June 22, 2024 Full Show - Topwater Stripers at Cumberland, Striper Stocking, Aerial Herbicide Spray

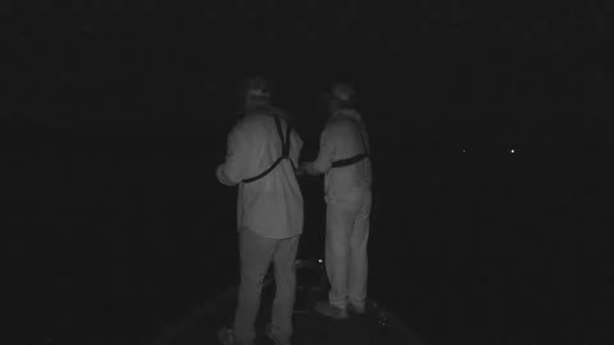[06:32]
That's where we've heard three or four of them are right here. We get many more blow-ups that are kind of in the area, and we don't get a bite. We need to think about changing lures.
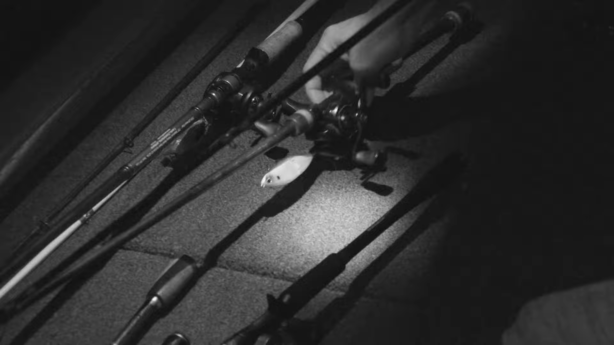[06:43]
Because if we're throwing where fish are feedin', and we're not getting bites, then we need to change up. Bone color bait or something like that.
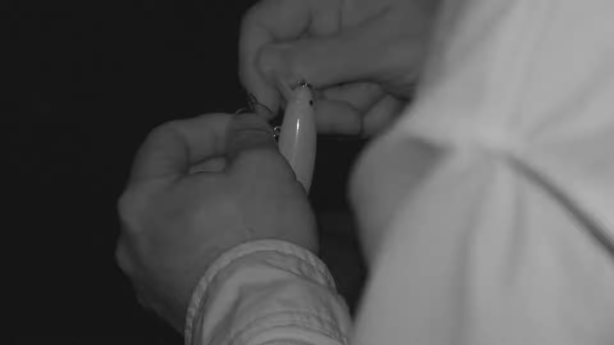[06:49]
Oh, there he is. I got him. Sweet. Fish off. Grab the net. That... That fish just smoked my bait, and I lost him, and you got him.
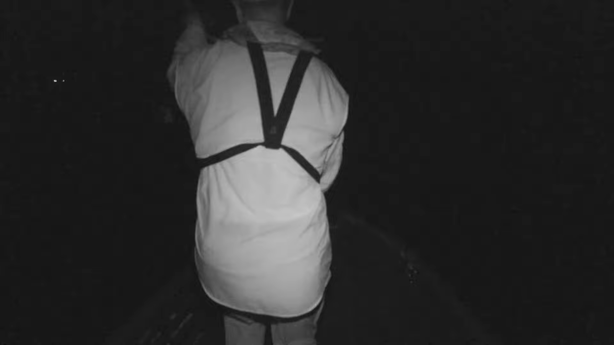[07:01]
Still got him hooked up? Yep. You ready for him? Yep.
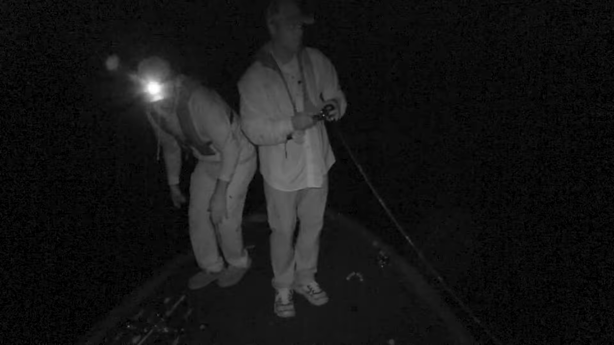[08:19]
Man, I never even heard that one hit. Oh yeah.
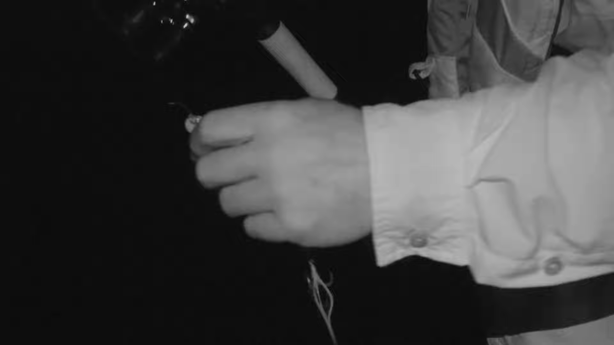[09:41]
I hope we didn't waste all of our bite window. Casting the wrong color at them. Hey. That was two nice. That's good eating right there.
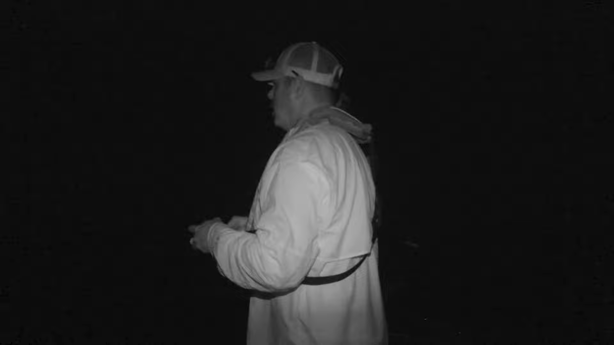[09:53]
I'll tell you what, I've slowed my retrieve down too. That's what I've done almost, yeah, to non-existent. Just barely creeping it. I mean, when you think you're reeling it too slow, slow down. It's amazing how slow they want this thing. There we go. Is that you? Yep. You got him? Yeah. I heard him slap.
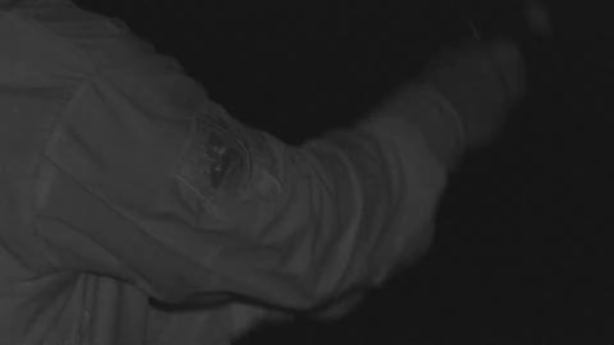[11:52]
They're on fire right now. A double would be fun. Did you hear that? Yeah.
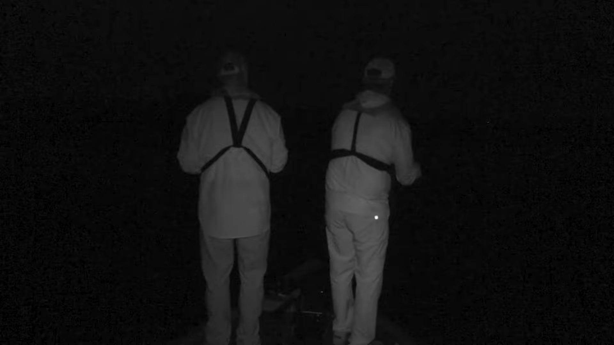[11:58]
All right, I'm gonna fire out just a little off that point. Oh, you got him? You got him. Oh my goodness. He's over here at the bank. You got him? Yeah. Still? Yeah.